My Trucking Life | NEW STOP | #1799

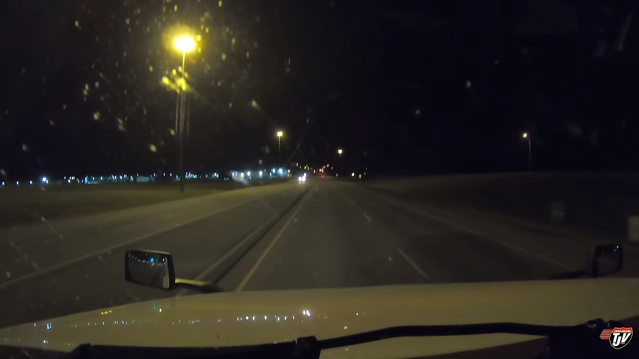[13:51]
Finally arriving. Just hearing this cluster of buildings off to the left here. The northwest side of Red Deer. Somebody here needs some Tennessee steel. I just so happen to have some Tennessee steel. I'm gonna bring it to them. 600 meters, turn left on 75. Alrighty, Karen. You got me all the way here.